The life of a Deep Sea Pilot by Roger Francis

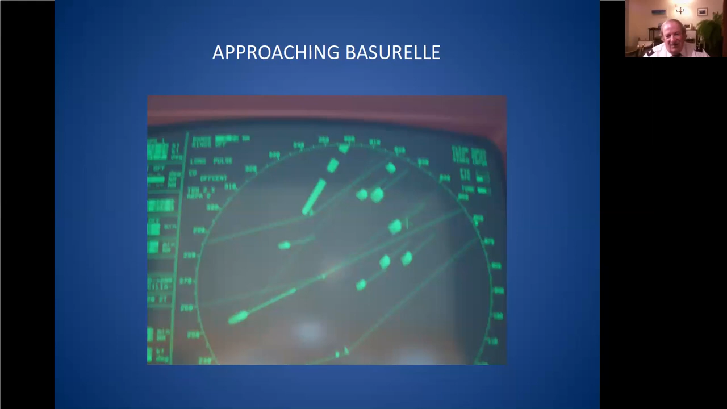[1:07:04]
of the ships have to keep out of the way of a deep draft ship they have total priorities in the dover straight so here we are coming up